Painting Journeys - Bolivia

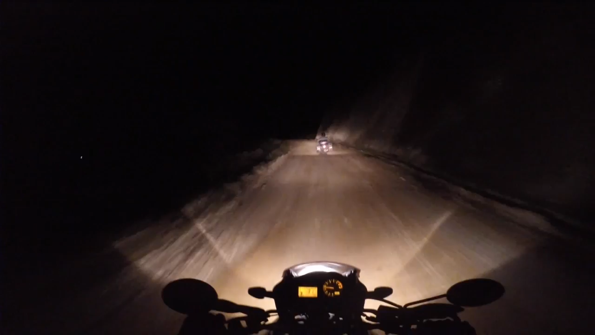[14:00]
We're in this little town called Apollo, and we're supposed to be heading to another town,